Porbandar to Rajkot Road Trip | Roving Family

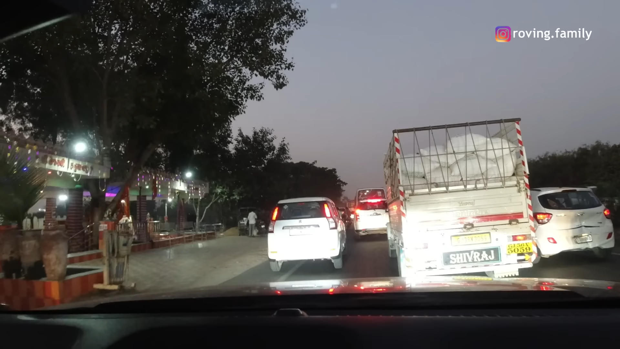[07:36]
बट अभी जैसा ट्रैफिक का हालत है ना सेकेंड रिंग रोड से ही जाना सही रहेगा, इधर ट्रैफिक कम मिलेगा।